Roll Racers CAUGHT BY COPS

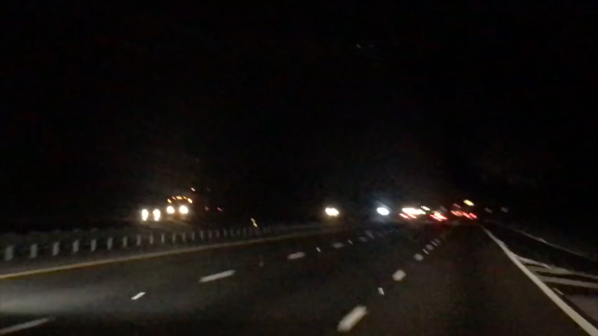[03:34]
Oh shit. Oh my god. Oh shit. Oh shit. Well, that was sketchy. He can't hook for shit, man.
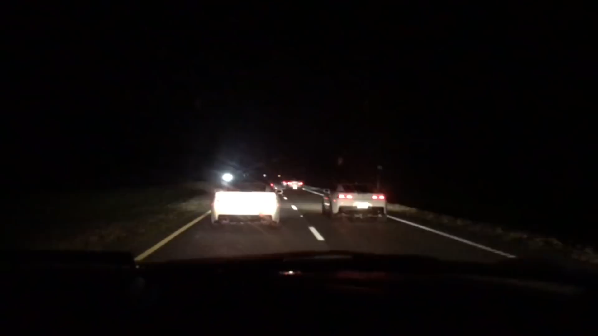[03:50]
Yo! Hey, that's not a cop beside you, right? No, it looks like a Honda Civic.
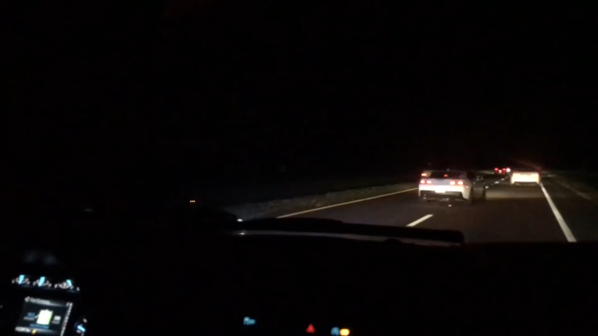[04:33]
That's a cop. Yeah, so just go around them like these other cars. Oh, thank God. Turn on. Zach, turn around. Alright. Get in front of me, go. He might just be breaking them up.
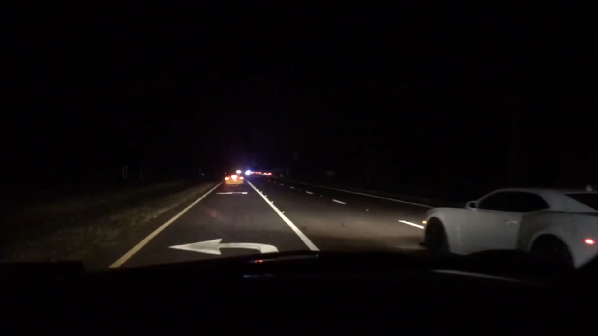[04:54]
He might, or he might be pulling them over. Just out. Oh yeah, he turned off his lights, he's breaking it up. I still don't trust it. Dude, he had to go around me because I wouldn't move. Yep, get out of here. I'm like, I'm just a normal truck here, officer. I don't understand what's going on. Get out now. Yep. Let's just cruise away. Stay behind. Yep. Well, get up to speed. Let's get out of this area. Yeah, let's get up to speed and act normal.